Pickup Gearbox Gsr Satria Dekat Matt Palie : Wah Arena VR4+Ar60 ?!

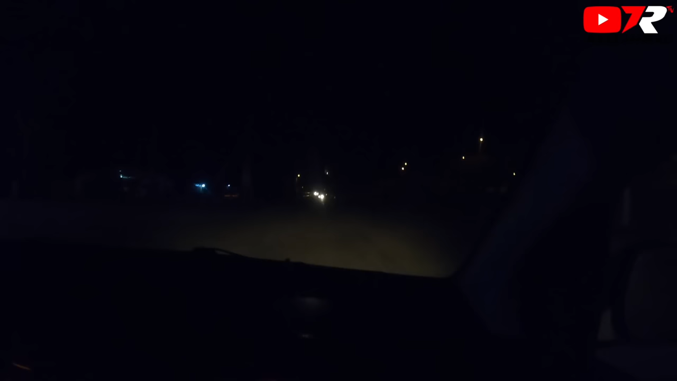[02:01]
Kita orang pakai rejek auto-fi tak pernah buat awet. Sedih. See you next. Bye. Okay, Mat. Ni geng-geng yang rem aku tadi. Apa ni pesanan penaja sikit lah. Dik, merempik-merempik kau. Lampu belakang tolong pakai. Tak guna motor laju mentor RM2 tak ada beli, Dik eh. Okay, Dik. Let eh. Haa, tengok. Orang pakai lampu belakang, Mat. Janganlah miskin sangat. Bila kau tak pakai lampu belakang, kau ni nampak bodoh sebenarnya, siri. Bukannya, kau dah lama rempik, orang dah pandang kau sebelah mata. Ini pula tak ada lampu belakang, teruk orang pejam mata tengok kau.
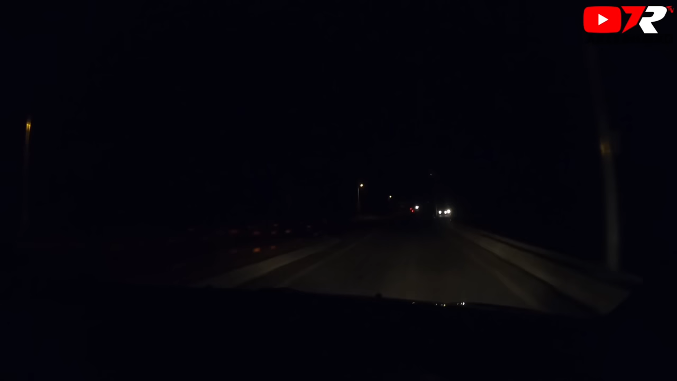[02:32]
Ah bodoh. Eh, respect, tolong. Mana yang cek lampu belakang, RM2 je lampu belakang, Mat. Takkan kita nak jual lampu LED ke? Jangan sampai kita orang masuk lampu LED lampu belakang. Okay? Bye, pesanan penaja dah habis. Tadi kita tengok geng-geng motor, ni kau tengok lori. Lori pun tak ada lampu. Barang RM100,000 atas belakang tu kok.